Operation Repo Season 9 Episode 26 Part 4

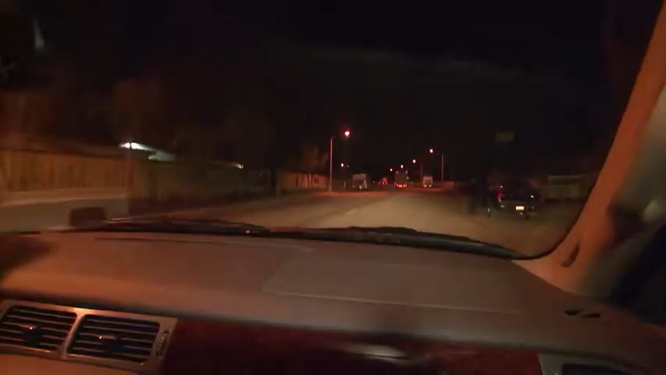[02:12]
It's a dead end up there.
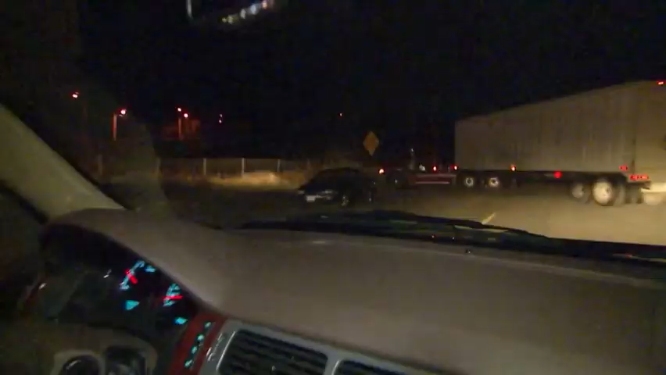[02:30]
What the hell's wrong? Look at the stop! Oh, man! What is wrong?